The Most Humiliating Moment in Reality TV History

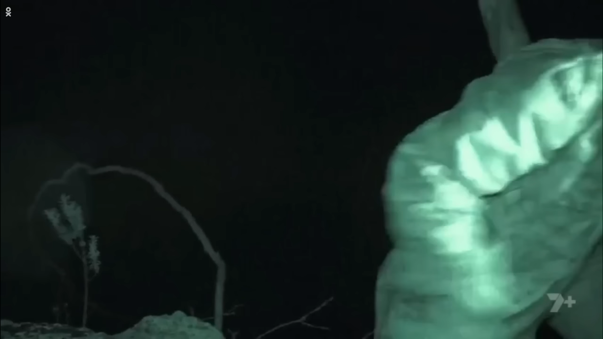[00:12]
Faraz silently breaks from the group on a solo mission to locate her.
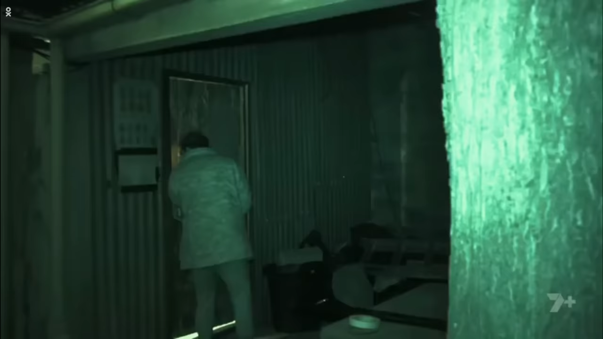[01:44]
Faraz makes a desperate search for number two, Candace.